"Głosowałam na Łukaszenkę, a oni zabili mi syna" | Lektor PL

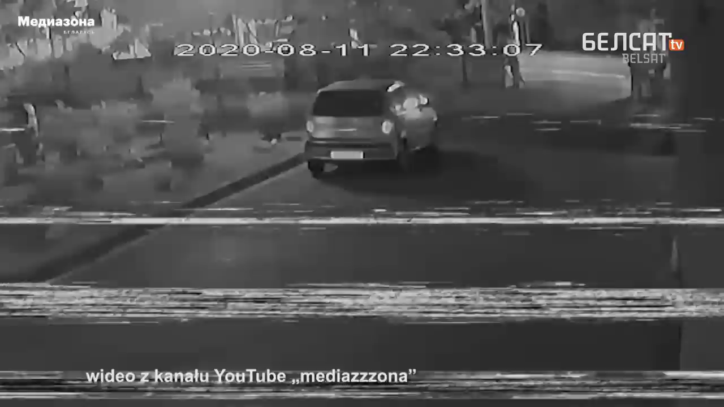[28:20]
Dwoje podchodzi do ławeczki, na której siedzą Chateau i Kardziuką. O 22.33. Nie wiadomo, co przyciągnęło ich uwagę, ale to oprzeczy wersji o tym, że motocykliści pierwsi zaatakowali funkcjonariuszy. Żadnych prętów czy rur metalowych nie widać, ale wygląda, że jakiś konflikt był. Jedna osoba wskakuje na ławeczkę, a później zeskakuje z niej. Pojawia się jeszcze jakaś osoba. Ciężko powiedzieć, kto to jest. Czy to jeden z trzech tajniaków, dwóch motocyklistów, czy ktoś jeszcze. Nie wiadomo, jak się pojawił przy tej ławeczce. Ludzie obok ławeczki najpierw idą w prawą stronę, nagle zawracają.
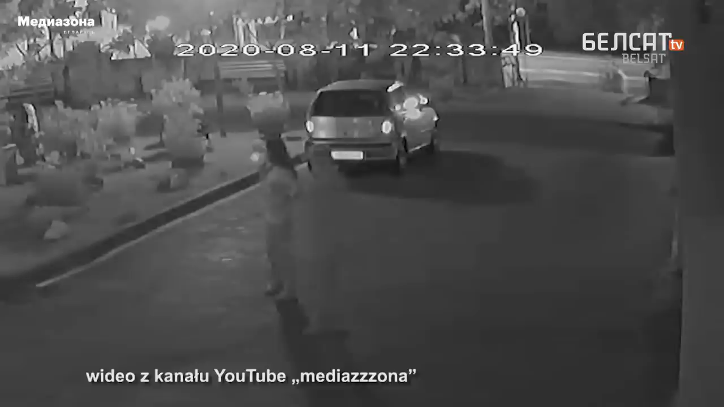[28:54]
W tym samym czasie spacerują. Pani też się odwraca. Najwyraźniej właśnie w tym momencie strzelano do Schutauwa.
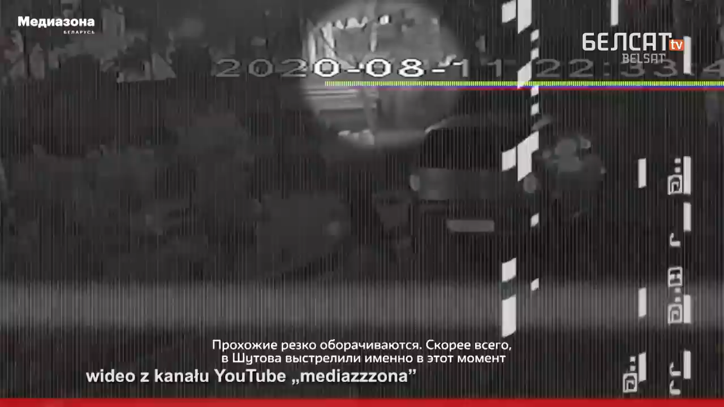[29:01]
Po kilku sekundach przechodzień, który szedł w kadrze po lewej i ludzie obok ławeczki zaczynają uciekać. Zza drzew wybiega Kardziuką.
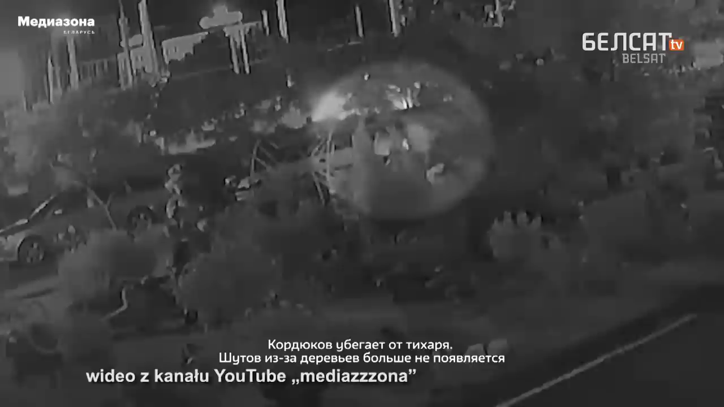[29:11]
Goni go jeden tajniak. Potyka się, ale kontynuuje pościg. Kardziuką uciekł.
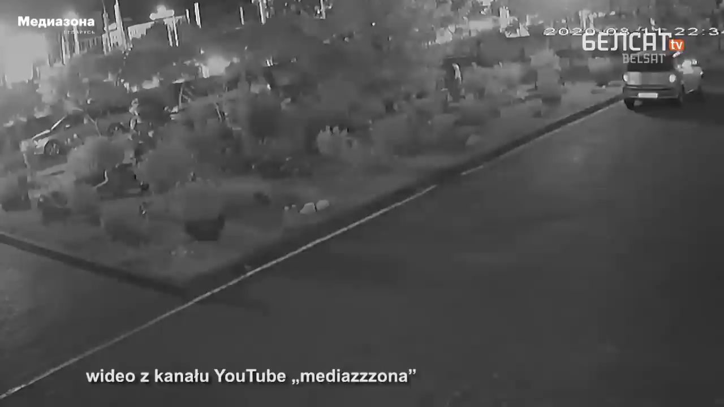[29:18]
Następnego dnia powiedział koledze z garażu obok, że milicjanci pojawili się zza rogu i ani Schutauw, ani on ich nie widzieli. Uciekając, Kardziuką obrócił się i zobaczył, że Schutauwa już zatrzymali.